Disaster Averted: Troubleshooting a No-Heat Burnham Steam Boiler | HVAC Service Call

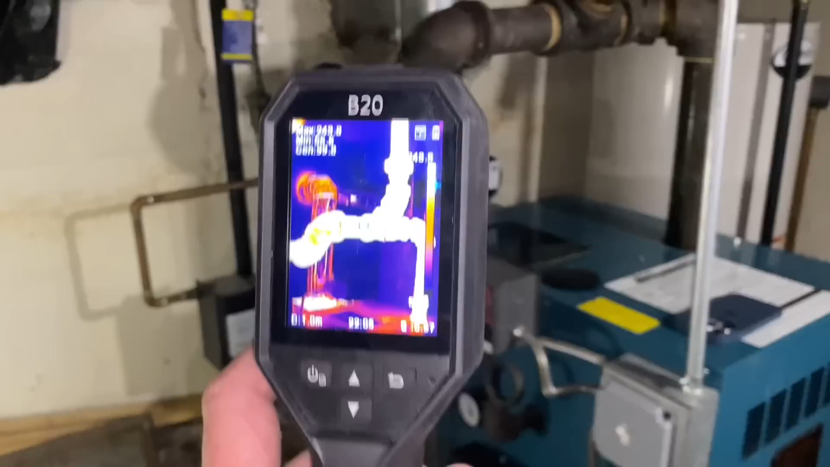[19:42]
a homeowner a tour as well so there's the pipe coming up at the center of the screen that's
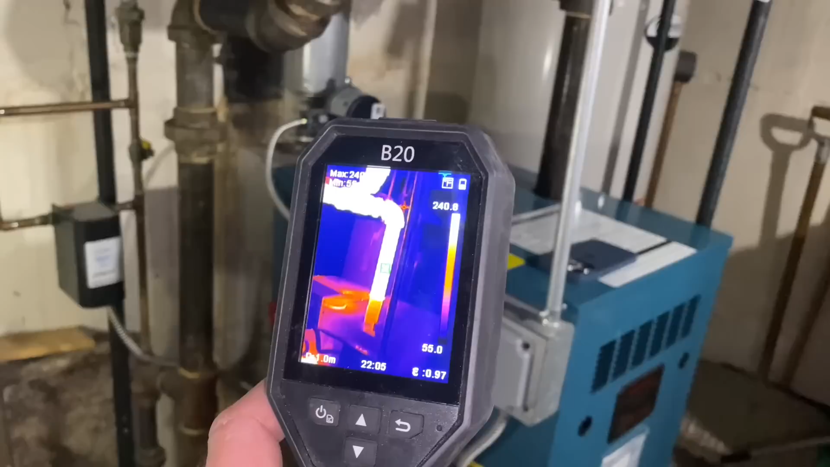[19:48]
steam that pipe is 242 degrees it's coming up across there's that equalizer we were talking about which goes
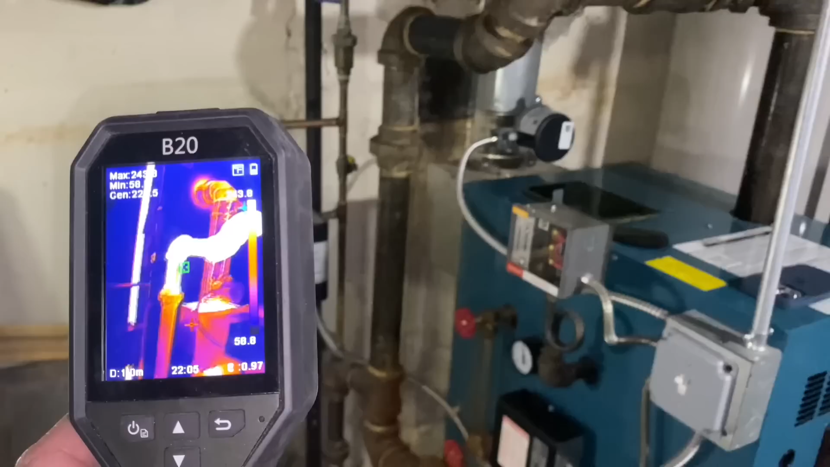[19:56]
to the hartford loop which is right there and as you could see right they were
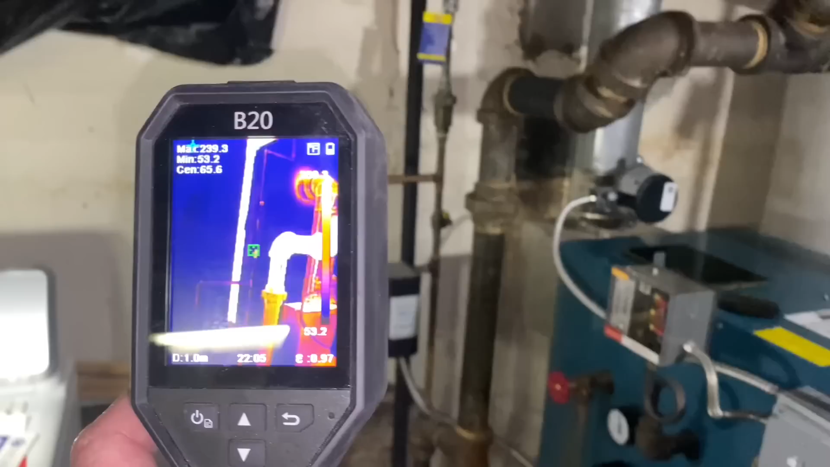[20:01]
claiming that this pipe was clogged
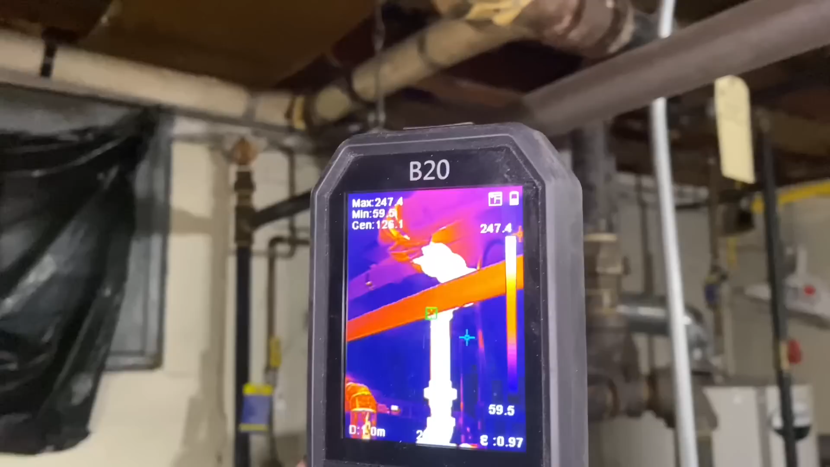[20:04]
you have a piece of foam insulation on that's just going to melt away
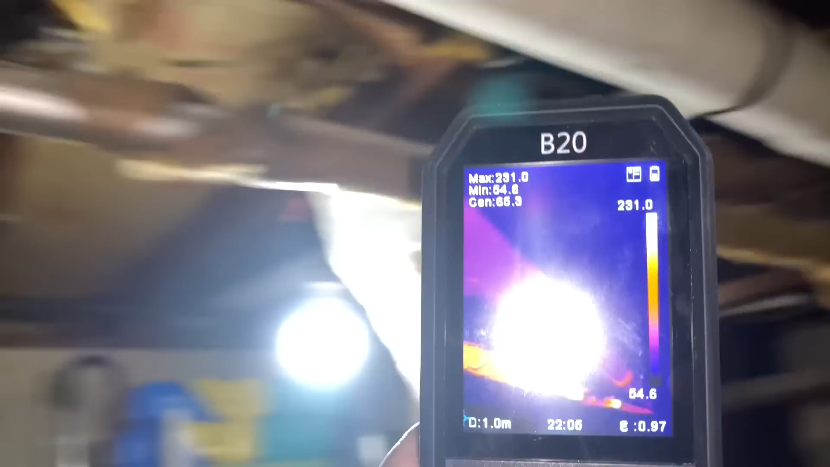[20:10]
but they were claiming that this pipe was clogged
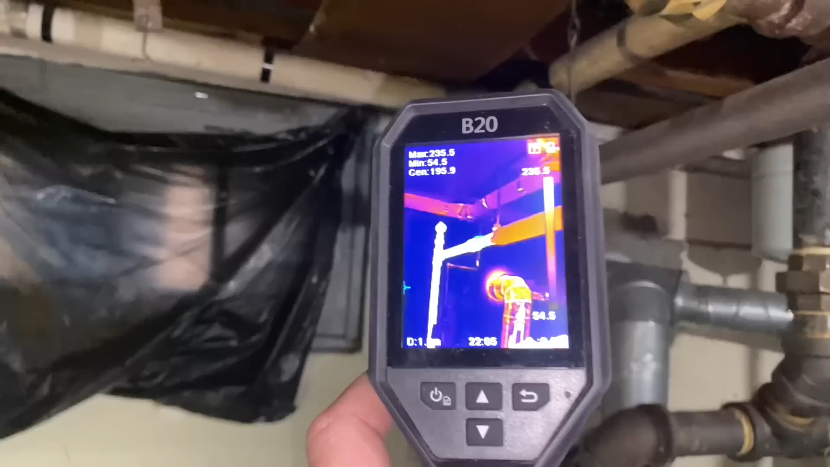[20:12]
the pipe was clogged there wouldn't be any steam there or temperature there of 232 degrees
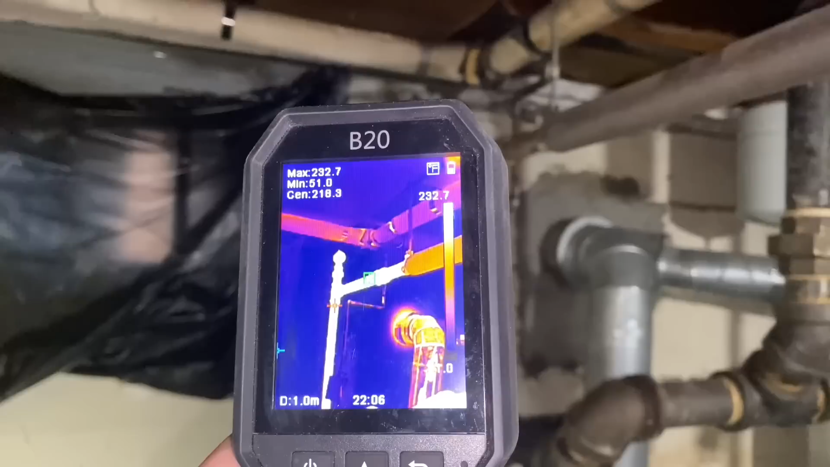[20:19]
right and on top of that that's the automatic that's the main steam air valve which should be a little bit higher but
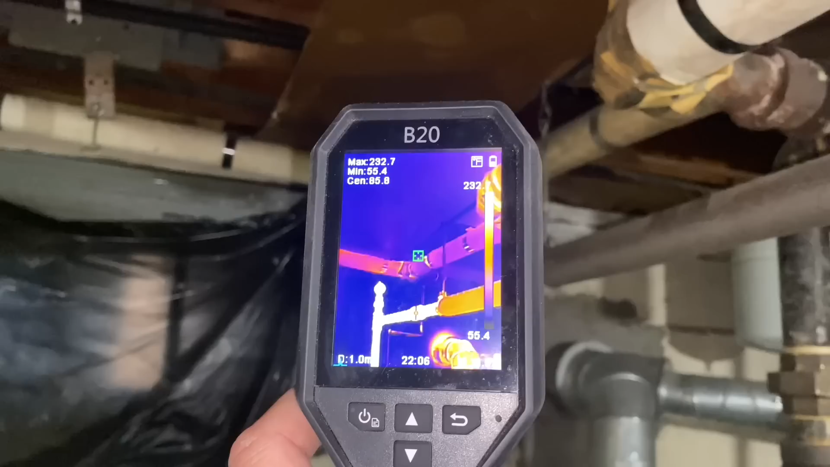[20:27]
that's the way they put it in you come down actually there should be one at the end of this line the steam main
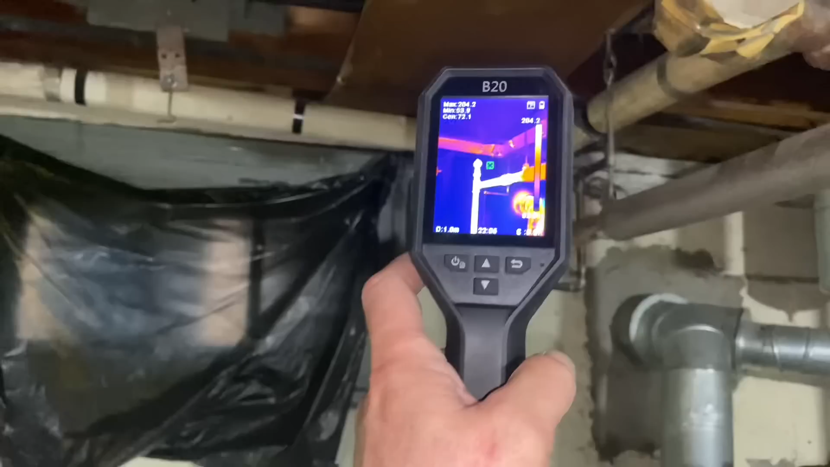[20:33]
not there but there that is but you're not clogged you have hot temperature there
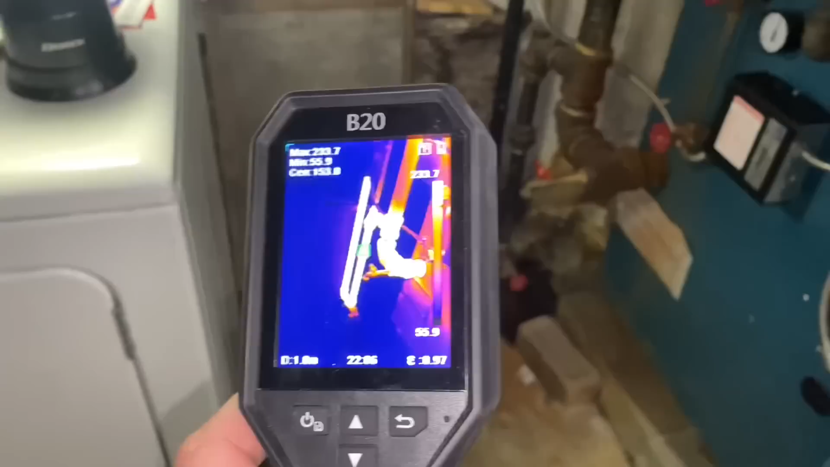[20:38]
right it's good thing you didn't give them a check with with a comma in it
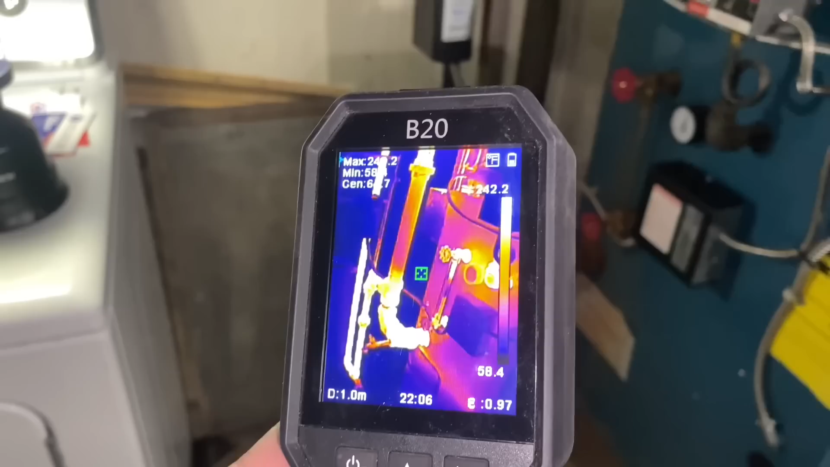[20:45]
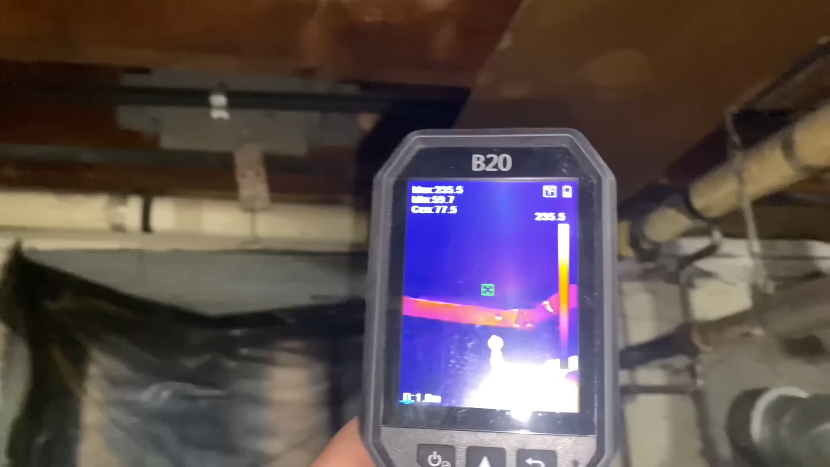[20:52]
uh we can take a look at our steam main that's covered with aero seal um steam pipe asbestos insulation
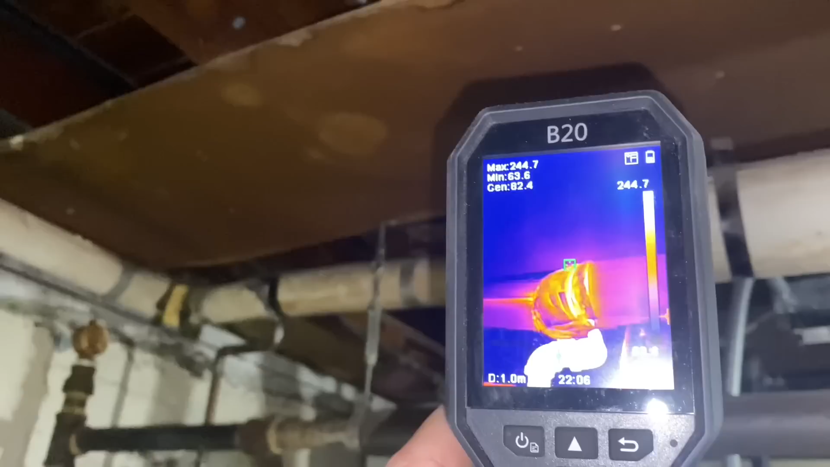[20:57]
and it's fine don't touch it you know and you're okay and it disappears there
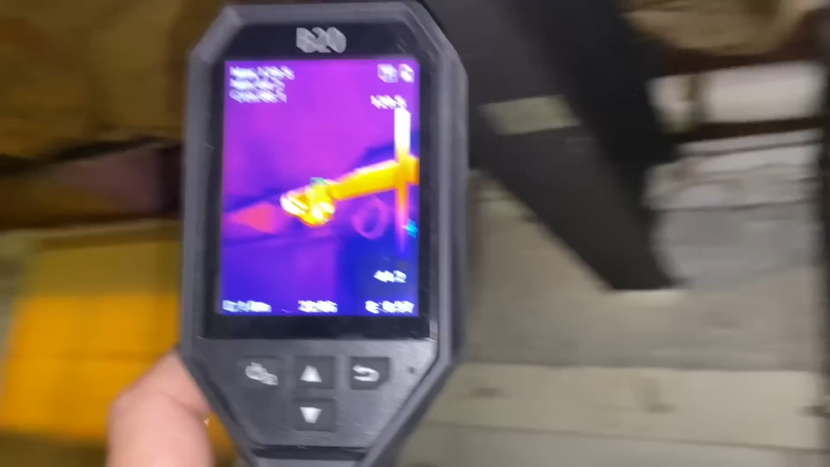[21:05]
we come across here and work our way around
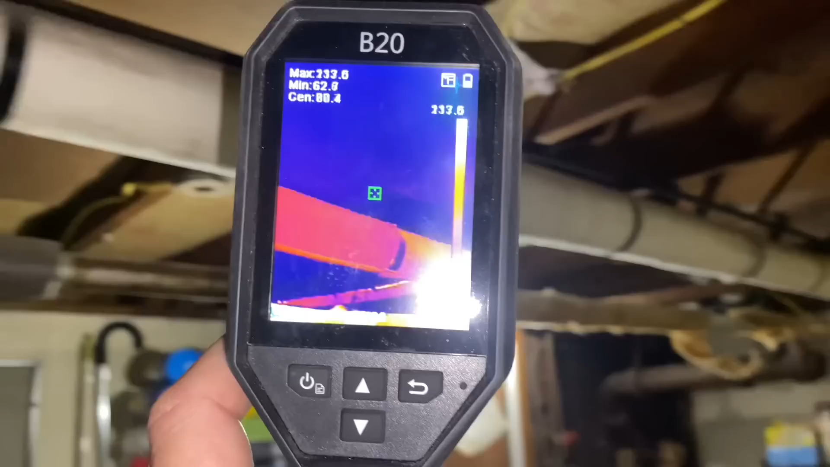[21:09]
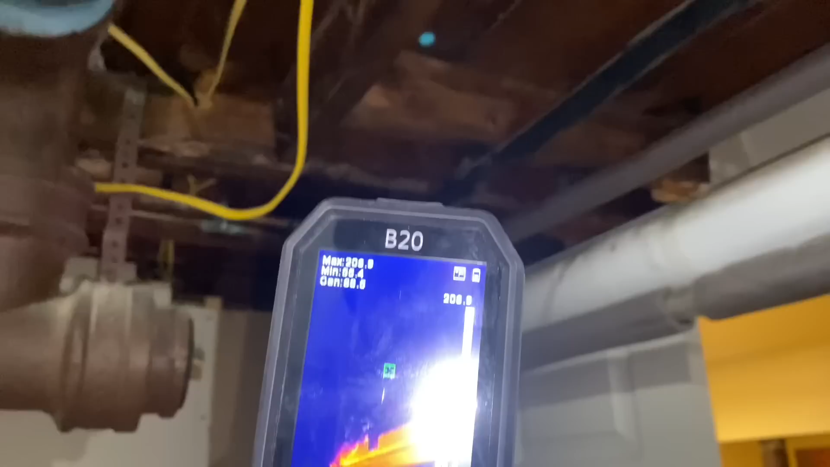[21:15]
and it continues going this way until it disappears into the finished part of the basement